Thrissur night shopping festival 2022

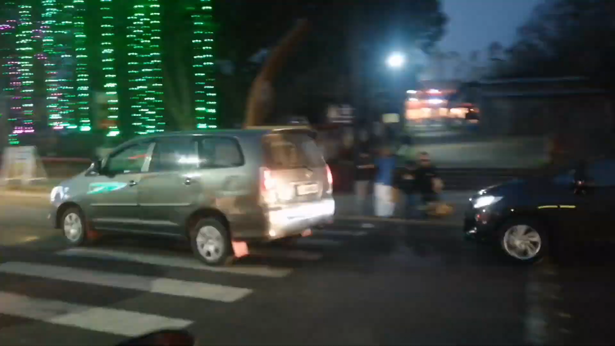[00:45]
ഗൈസ് നമ്മളങ്ങനെ തൃശ്ശൂർ റൗണ്ടിലേക്ക് കടന്നിരിക്കുകയാണ്. തൊട്ട് ബാക്കിൽ വണ്ടി ഓൺ അടിക്കുന്നുണ്ട്.
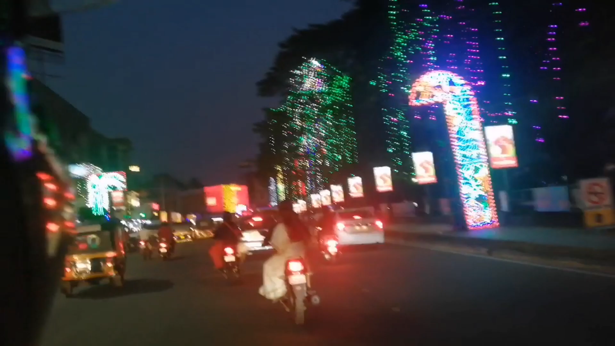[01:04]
തൃശ്ശൂർ ഇന്ന് മൊത്തം കളർഫുൾ ആയിക്കൊണ്ടിരിക്കുകയാണ്. തൃശ്ശൂർ എന്നും കളർഫുള്ളാണ്. റൗണ്ട് ക്രിസ്മസ് പ്രമാണിച്ച് ഒന്നും കൂടി കളർഫുള്ളായിരുന്നു.